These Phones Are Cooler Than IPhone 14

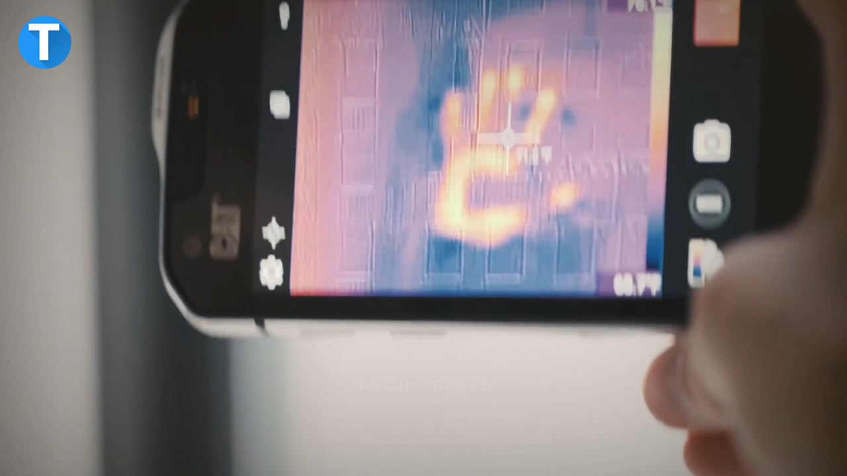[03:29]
missing insulation identify overheating electrical appliances and circuitry
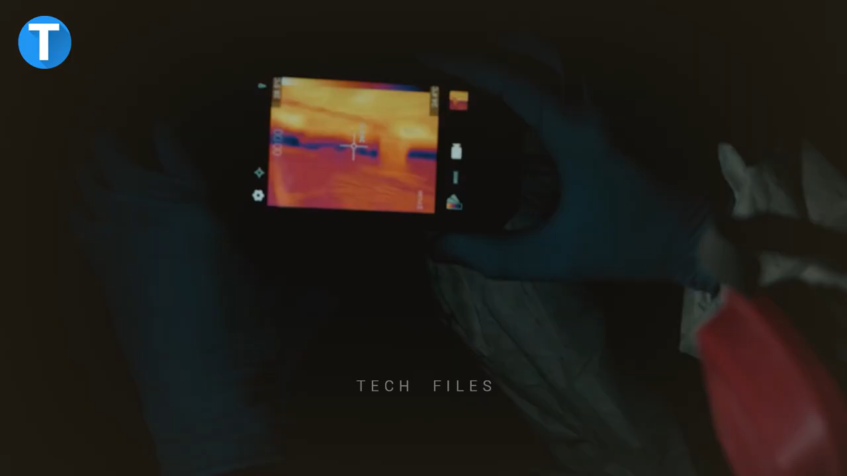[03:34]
and be able to see in complete darkness cat s60 was designed with a reinforced